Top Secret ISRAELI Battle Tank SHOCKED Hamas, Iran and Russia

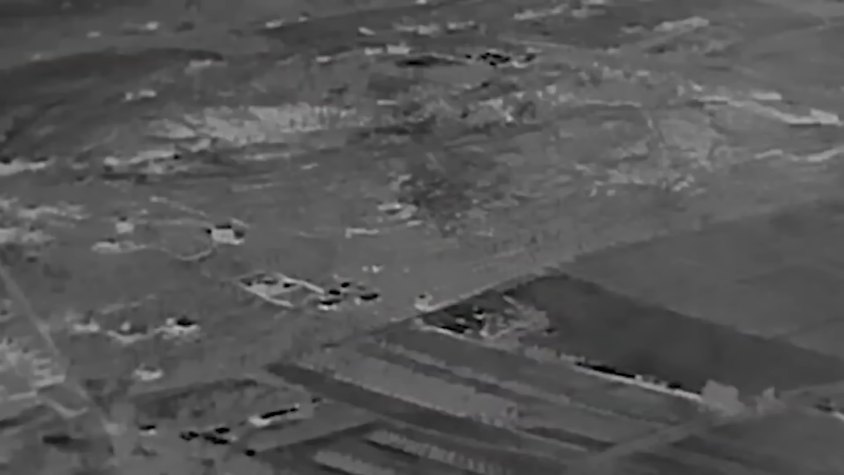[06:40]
Israel initiated several airstrikes in Gaza Strip.
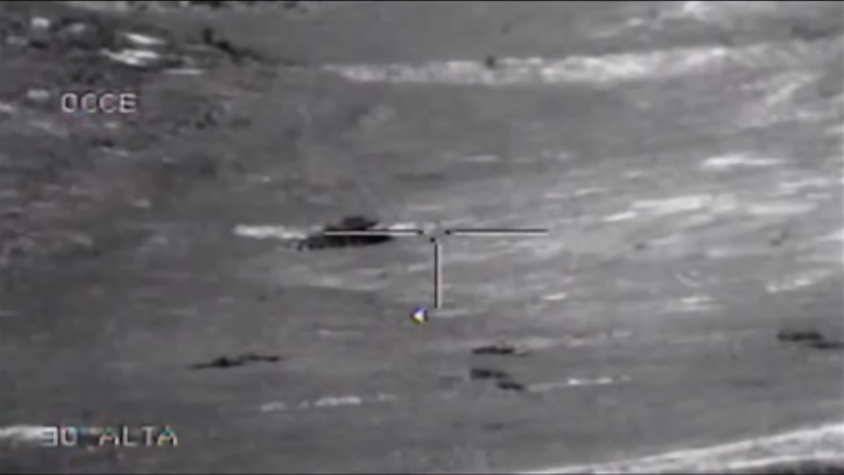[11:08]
and this feature makes it very effective and precise in destroying any form of armored threat.
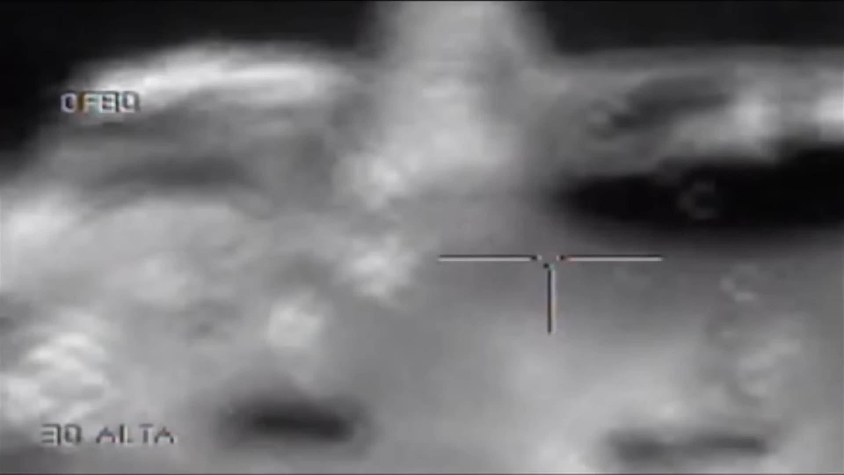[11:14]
One feature that makes the spike missile stand out is the imaging infrared seeker.
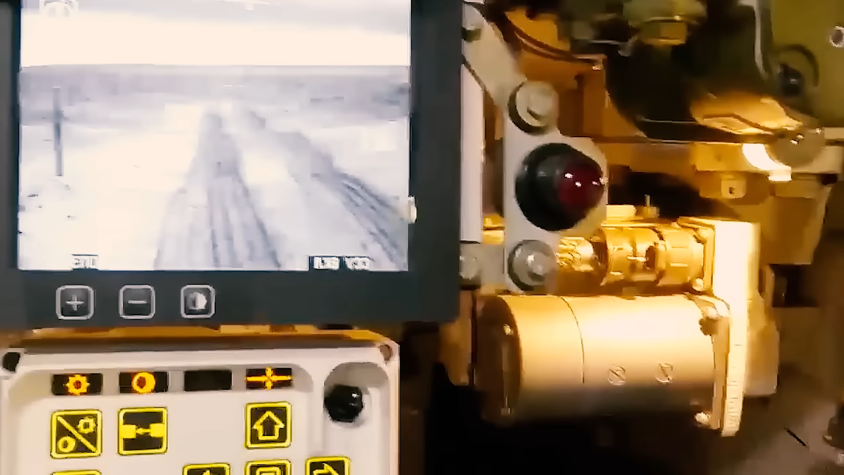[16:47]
This tank has a better system for aiming and shooting with precision,
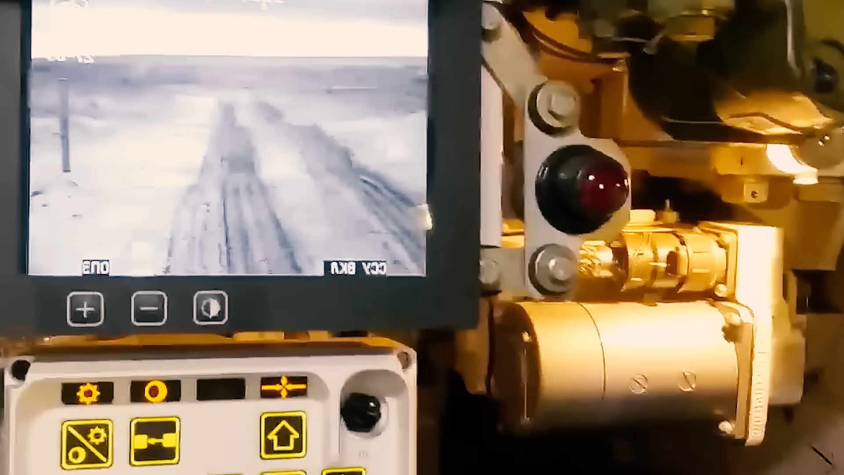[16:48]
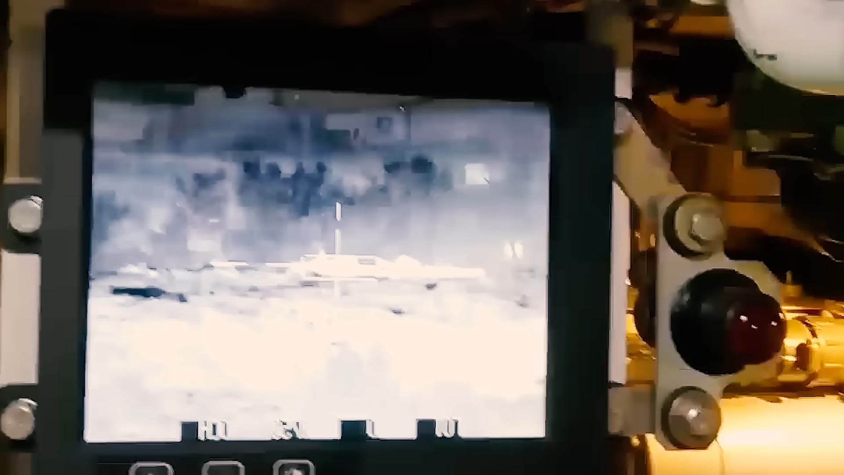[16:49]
and this includes a new thermal imaging sight,
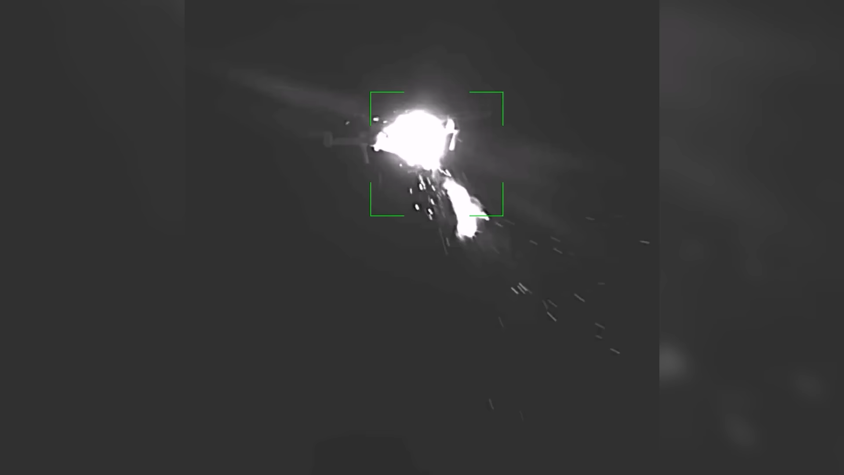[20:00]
The effective range of the JD-3 system is reported
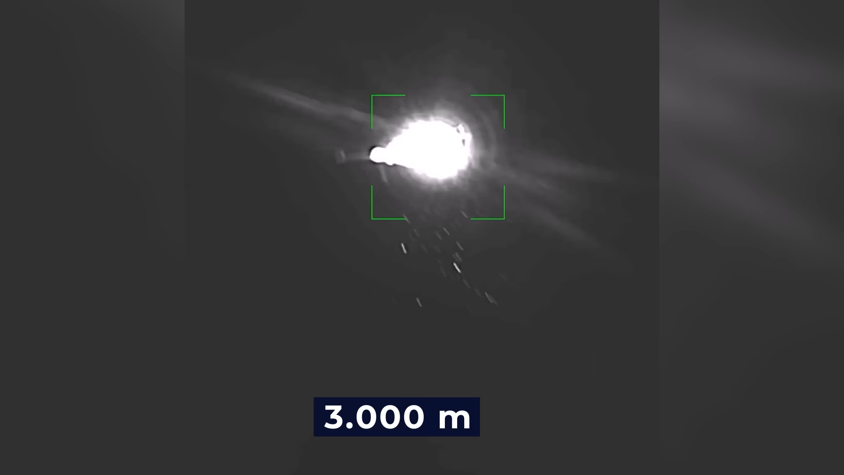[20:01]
to be 3,000 meters on the Type 99 and 4,000 meters on the Type 99A.